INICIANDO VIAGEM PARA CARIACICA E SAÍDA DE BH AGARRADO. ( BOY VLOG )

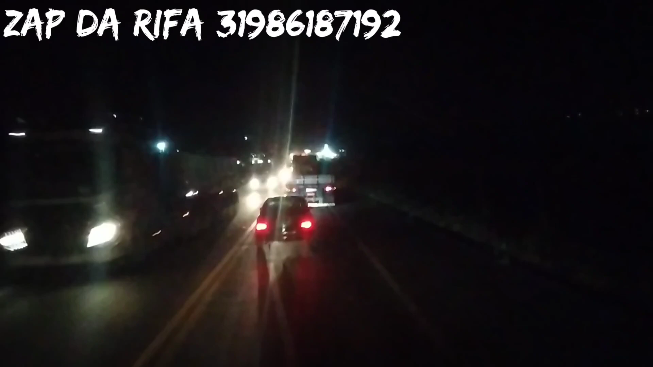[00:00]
Boa noite, galerinha! Vamos que vamos, hein? Iniciando a viagem aqui em Positiva, saindo aqui pra pegar o Rio das Velhas, tá complicado aqui, ó, como é que tá a parada, cidadão.